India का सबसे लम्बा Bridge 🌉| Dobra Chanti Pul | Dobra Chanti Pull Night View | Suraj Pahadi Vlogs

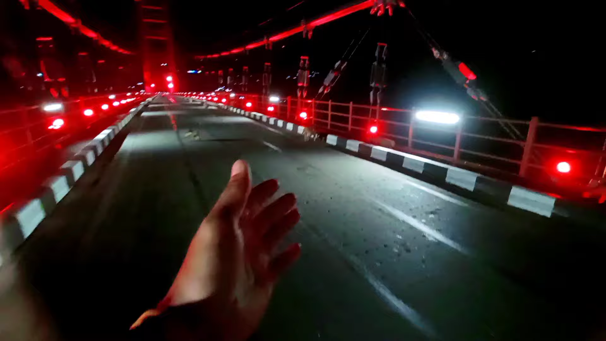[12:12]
तीन बजे हम आए और ये जो लाइट्स हैं ये जल रही है 7:30 बजे।